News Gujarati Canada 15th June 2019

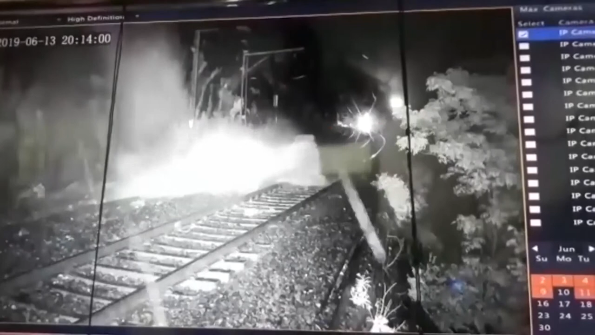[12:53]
Railway Ministry spokesperson Smithawad Sharma told IANS that a major accident was averted after cameras and communication systems installed in the Mumbai-Pune Bhorghat mountain section of Central Railway alerted the authorities of a landslide at Monkey Hill near Lonavala on the rail tracks. The recording of the landslide by the cameras helped the railway men switch off overhead electric cable supply and stopping the rail traffic on time. The railways take extra precaution in the stretch due to possible landslides during monsoon season.